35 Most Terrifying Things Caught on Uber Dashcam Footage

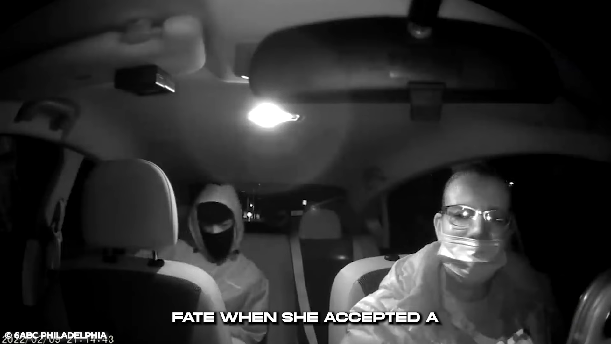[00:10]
A Pennsylvania Uber driver encountered an unfortunate fate when she accepted a ride, unbeknownst to her, that would be her last.
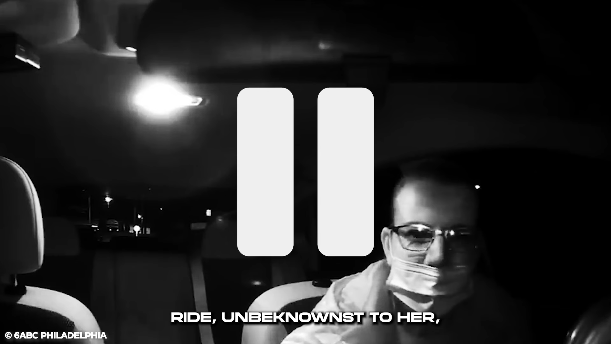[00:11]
On February 10, 2020, Christine Spacuza waited in her Uber,
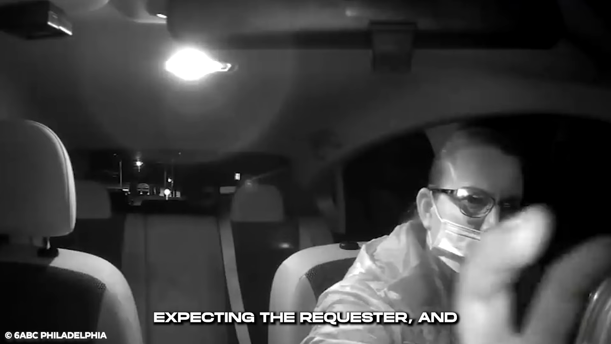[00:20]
expecting the requester, and after a while, this man in hoodie, being the requester, entered the car from behind.
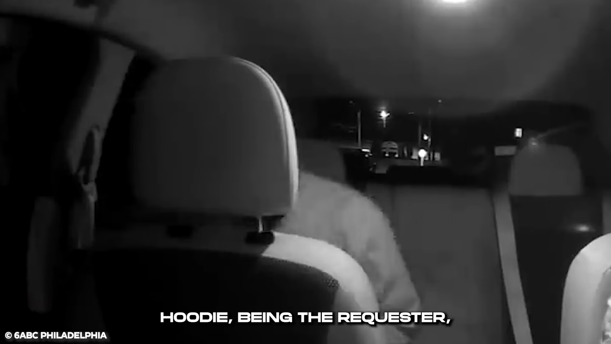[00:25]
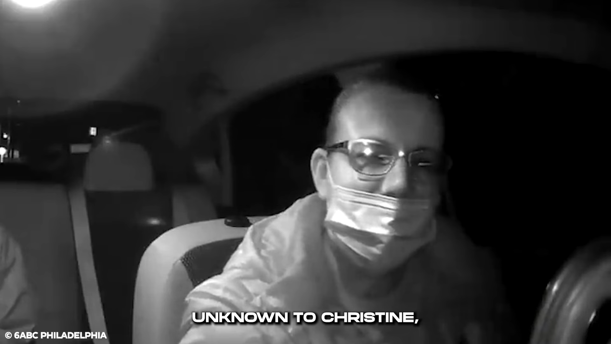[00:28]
Unknown to Christine, he was an armed robber.
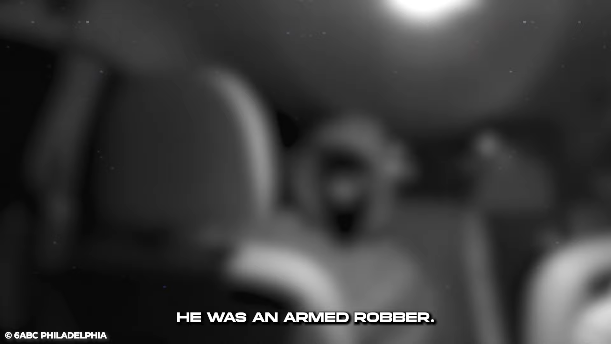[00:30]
Identified as Calvin Crewe, he booked the Uber with his girlfriend's phone number.
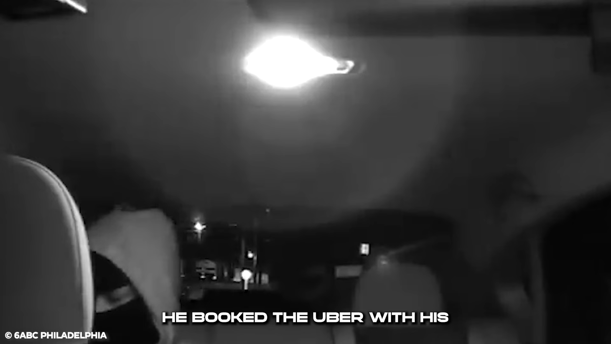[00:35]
The man in the back is the suspect, Calvin Crewe.
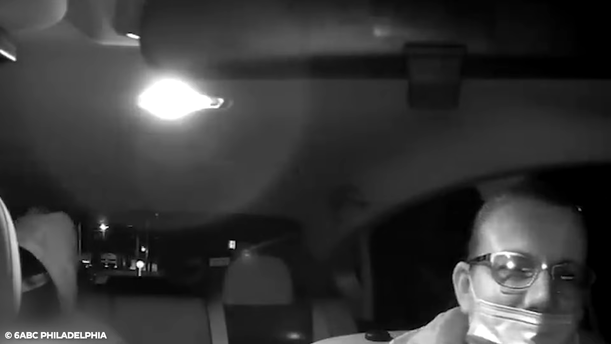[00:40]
You see Crewe get in the back of Christie Spacuza's Uber. This was back in February, the video released by the court yesterday. Calvin Crewe hopped in the Uber and ordered her to drive.
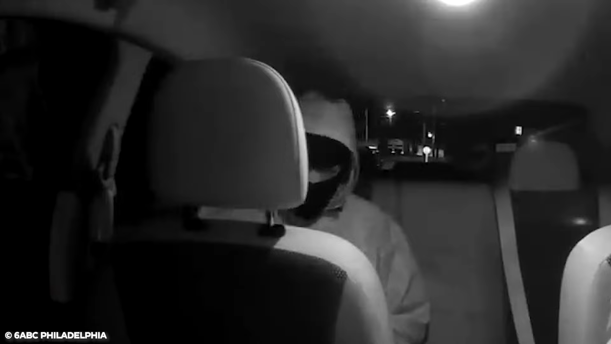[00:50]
Less than 20 minutes into the ride, he pulled out a gun and pressed it to the back of Spacuza's head.
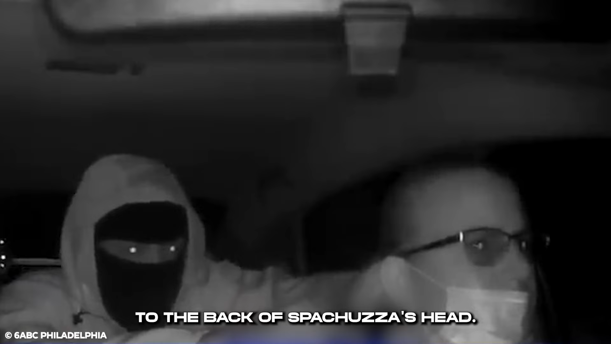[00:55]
Terrified, Christine began to plead, making him realize that she has a family with four kids.
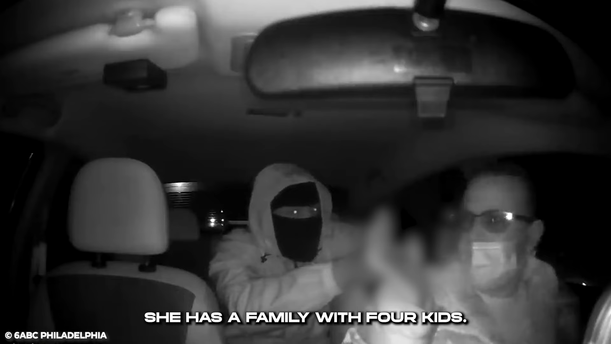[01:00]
She pleaded not to be killed. Come on, man. I got a family. What are you doing? I got a family, too. Now drive. What are you doing? Please stop. Drive for the car, miss. I have four kids. What are you doing? According to the detectives, Calvin forced her to cancel the ride so it could not be tracked.
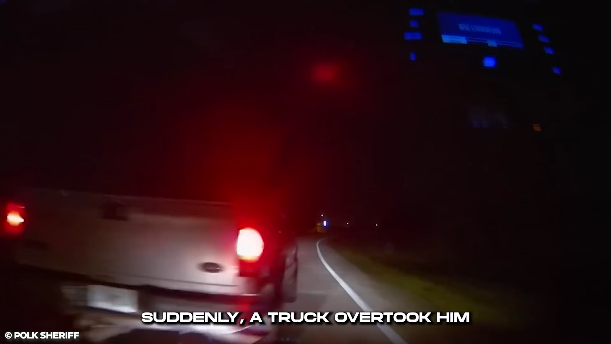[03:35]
Suddenly, a truck overtook him and halted a few kilometers away on the highway.
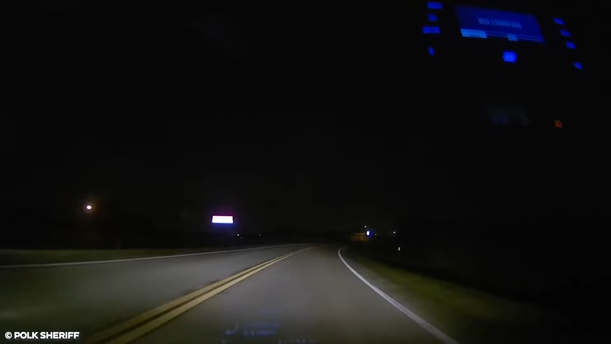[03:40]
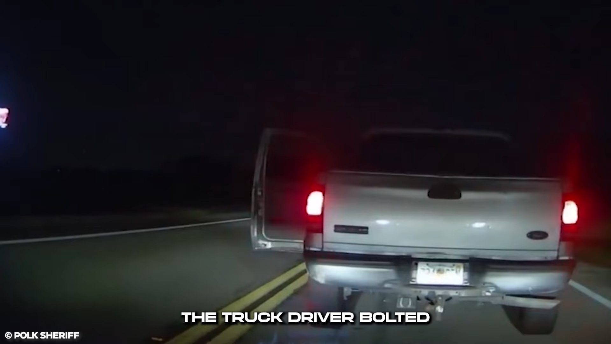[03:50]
The truck driver bolted out and walked towards the Uber, which had also parked. The driver furiously charged at the Uber driver. Obviously, he has done something unbeknownst to him.
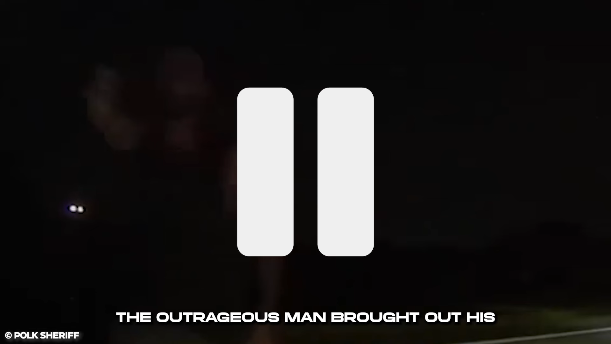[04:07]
The outrageous man brought out his pistol and shot the Uber driver.
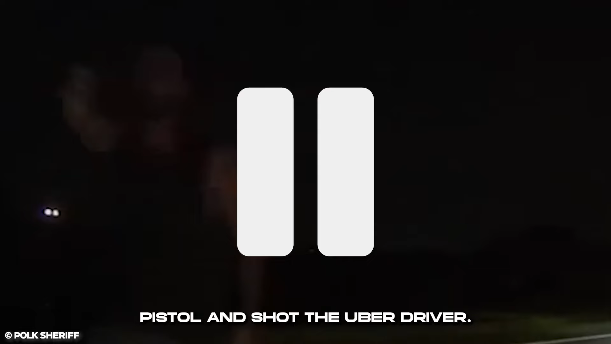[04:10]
The Uber rider, shocked by this, reacted.
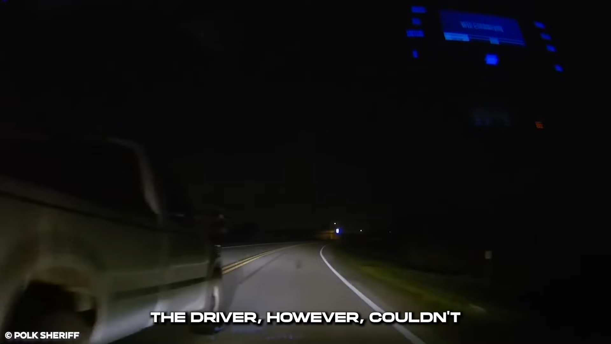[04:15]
The driver, however, couldn't escape the shot as he was heard saying he didn't see the truck earlier in an inaudible voice.
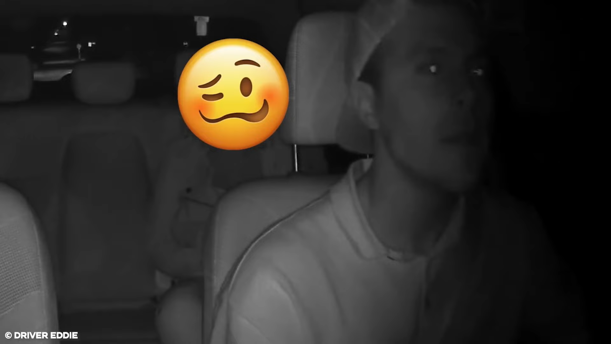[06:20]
Despite the driver's efforts to resolve the situation calmly, the rider became confrontational and lied about the incident.
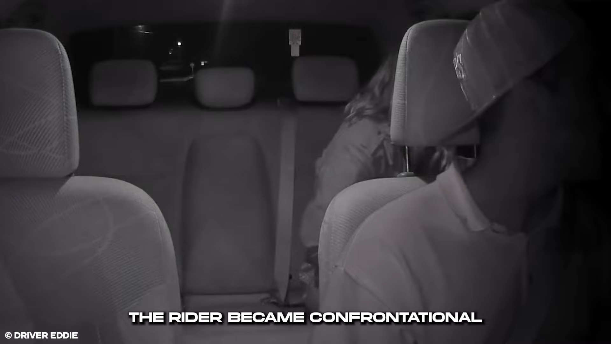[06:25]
You sure you're all right? All right.